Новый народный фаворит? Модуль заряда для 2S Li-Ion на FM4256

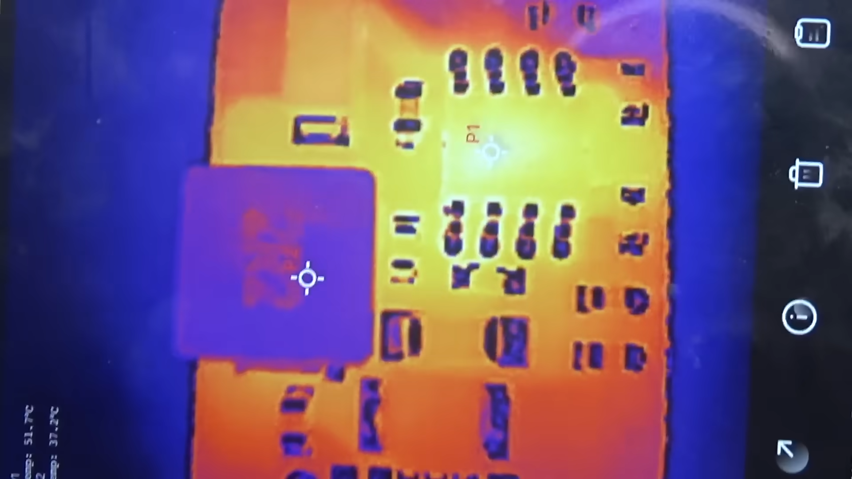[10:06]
на дросселе и в самом горячем участке нашей микросхемы.
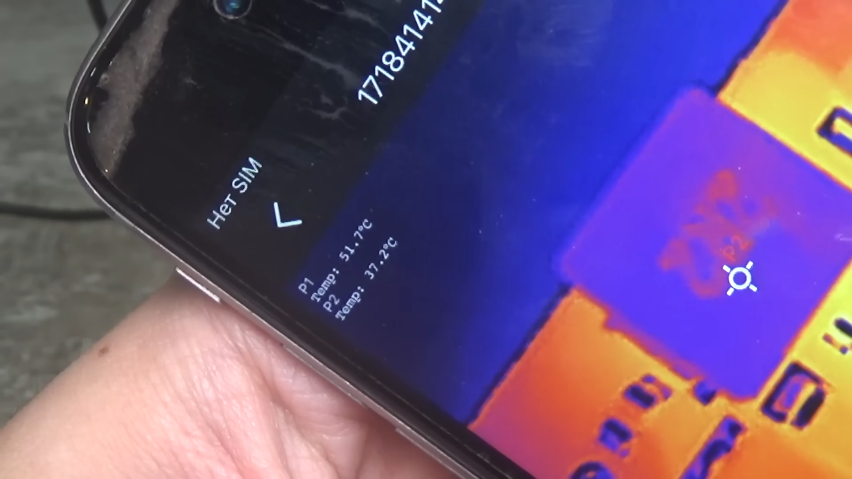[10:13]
И, как видим, здесь температура 51,37 градусов.
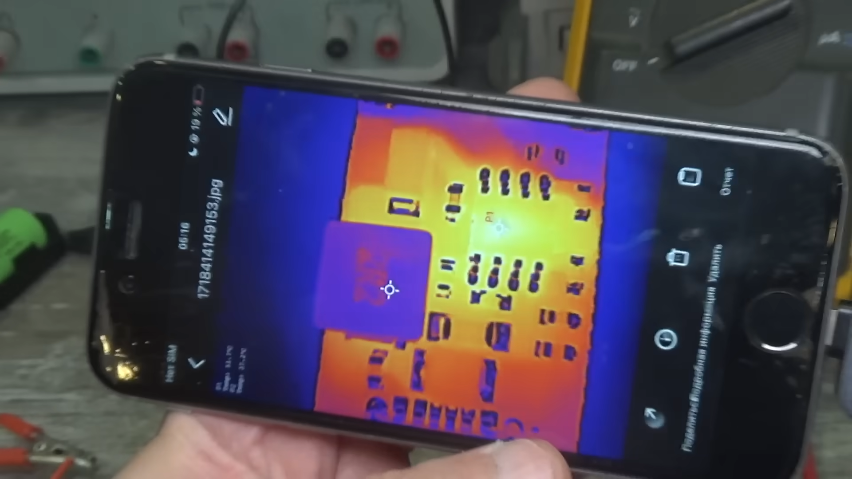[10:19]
Соответственно, это все особо сильно не нагревается, что неудивительно с учетом небольшого тока заряда и синхронной топологии преобразования.